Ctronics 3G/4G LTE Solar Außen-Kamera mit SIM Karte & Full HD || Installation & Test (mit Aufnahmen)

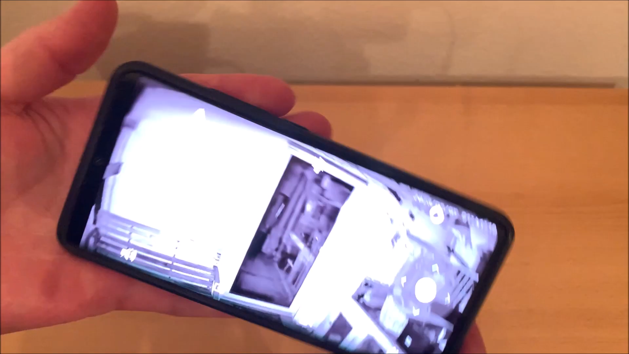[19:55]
Ich gehe jetzt einfach mal drauf und dann verbinden wir uns.
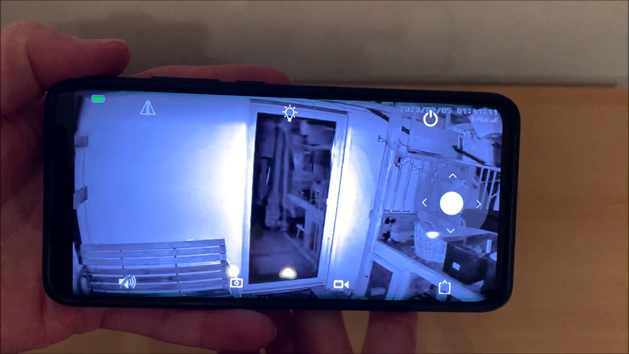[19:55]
So, jetzt können wir schon hier die Nachtsichtaufnahme sehen mit den Infrarot-LEDs.
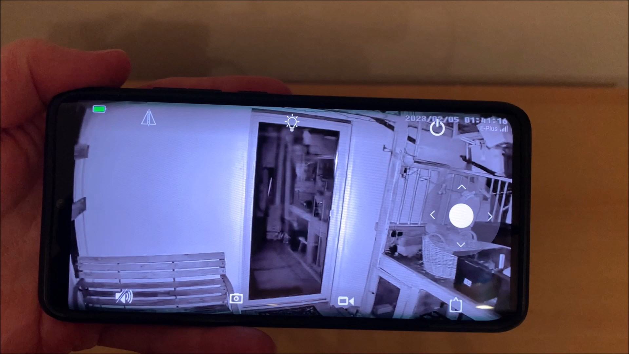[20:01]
So sieht es im Grunde aus, wenn es komplett draußen dunkel ist. Ich werde das mal ein bisschen bedienen hier.
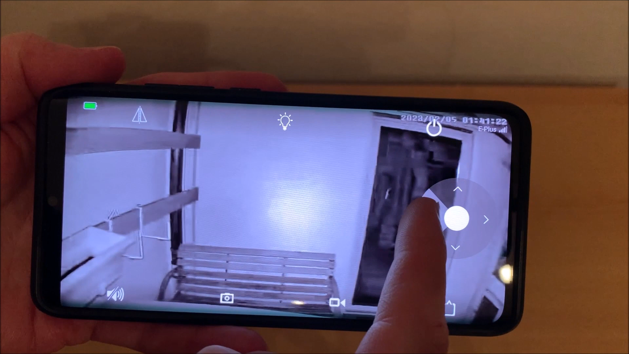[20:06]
Mal gucken, wie das praktisch hier so aussieht in der Nacht. Auch hier kann man wirklich alles sehr gut erkennen.
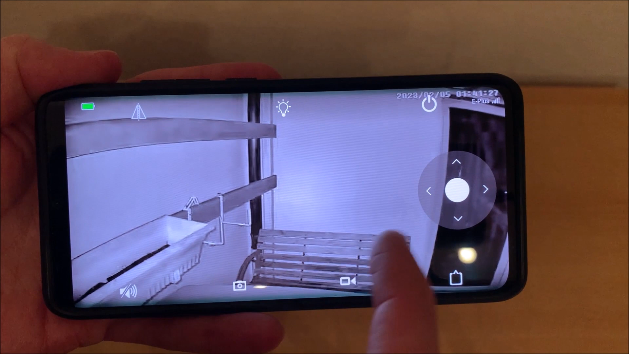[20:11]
Und hatte wirklich gar keine Probleme hier, irgendwas dann unscharf dann anzusehen. Ja, so weit ist gut. Wir gehen mal kurz weiter rüber. Gucken wir uns mal an, wie das da draußen dann nochmal aussieht.
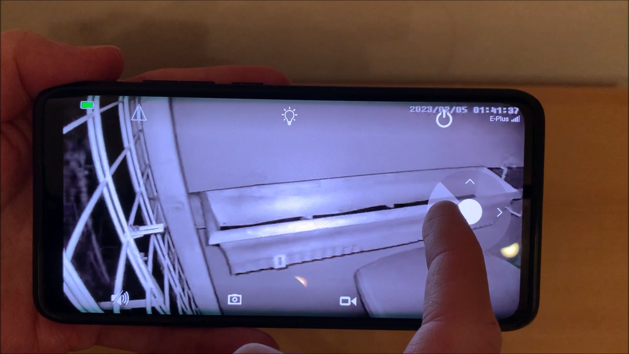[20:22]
Auch hier haben wir dann praktisch die Möglichkeit, dass wir hier nochmal schön rausgucken können. Auch hier haben wir dann ein sehr schönes, weites Sichtfeld. Ihr könnt noch die Büsche im Hintergrund sehen.
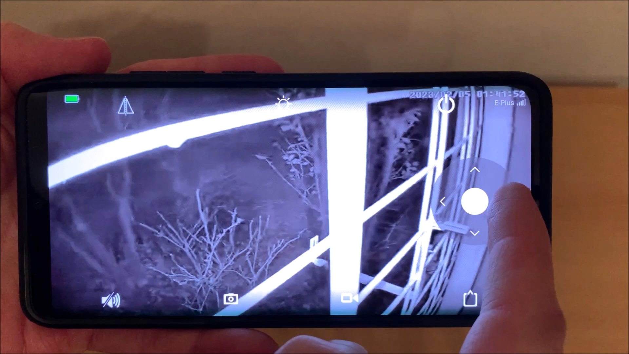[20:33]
Also auch das ist hier wirklich problemlos dann möglich mit dieser Infrarot-Nachtsicht-Einheit. So, wir gehen mal kurz zurück.
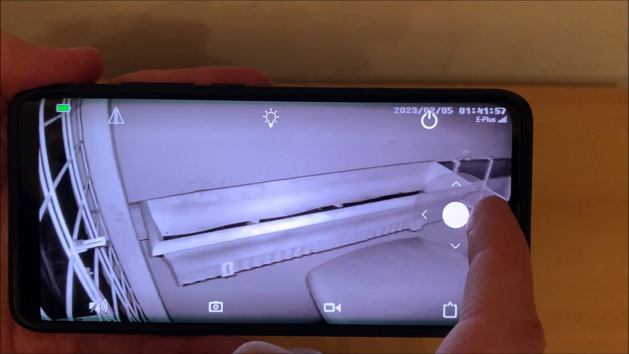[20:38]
Und dann würde ich mal sagen, gehen wir kurz hier nochmal weiter.
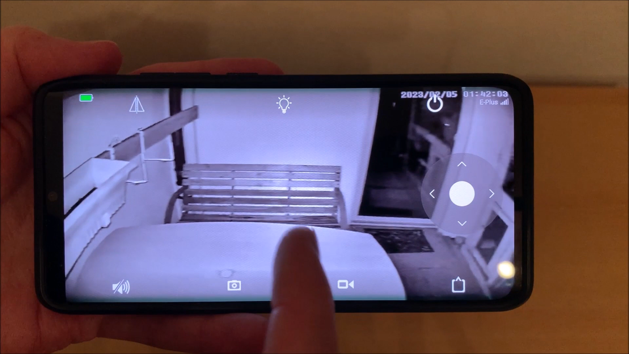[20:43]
Und jetzt würde ich einfach mal sagen, schalten wir die Kamera mal um und werden hier mal die Farbnachtsicht aktivieren. Dazu geht ihr einfach hier drauf.
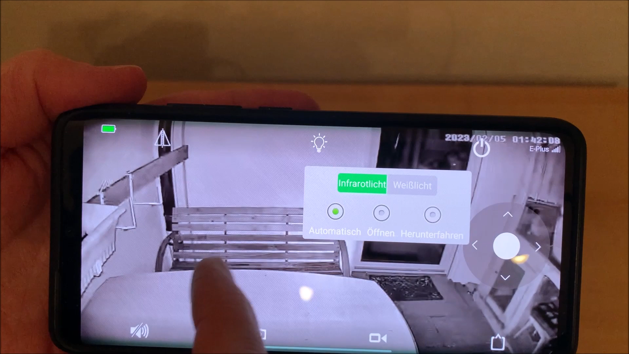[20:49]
Da habt ihr jetzt hier die Möglichkeit, das Weißlicht zu aktivieren. Und jetzt ist im Grunde auch schon alles gleich hell.